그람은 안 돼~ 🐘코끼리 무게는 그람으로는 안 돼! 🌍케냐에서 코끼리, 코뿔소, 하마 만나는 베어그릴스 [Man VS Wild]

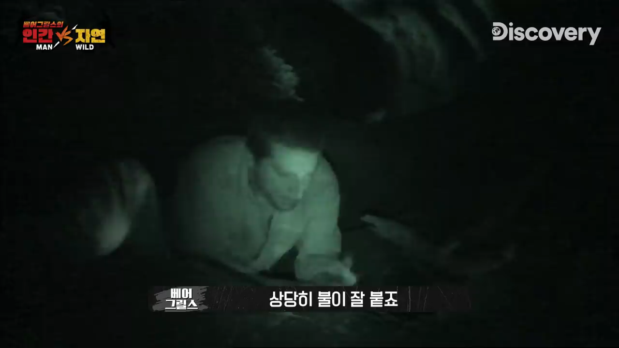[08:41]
Okay, come on now. There we go, there's a little spot. At night, the temperature here drops to 45 degrees.
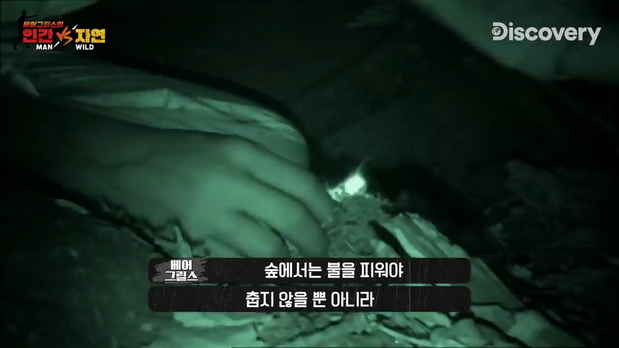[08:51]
Having a fire in the bush not only keeps you warm, it deters predators and other animals. And it should keep the mosquitoes away.
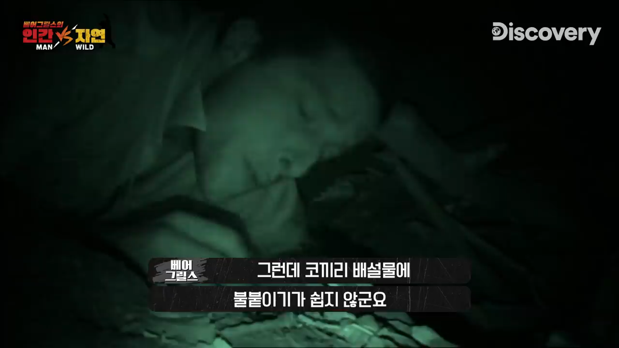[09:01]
But lighting elephant dung is not always that easy. 아무튼 입만 벌리면 거짓말. Oh, tell you what, the fumes of elephant dung is really not nice.